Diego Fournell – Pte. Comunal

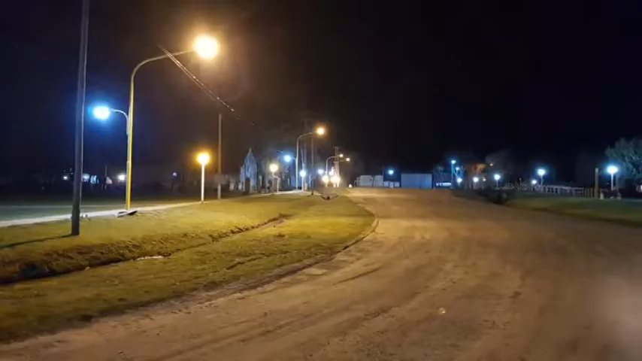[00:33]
Estas columnas y las luminarias se compraron con aportes de los matildenses, se gestionaron ante el gobierno de la provincia.